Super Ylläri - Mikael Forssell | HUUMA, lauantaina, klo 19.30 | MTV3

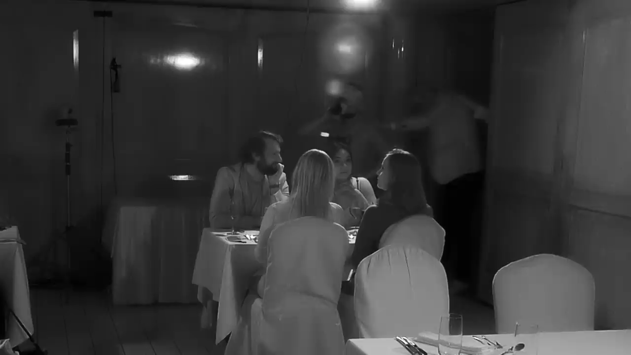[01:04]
Jaro saliin saavutaan. Onpas pimeää! Onneksi henkilökunta auttaa löytämään oikeat paikat.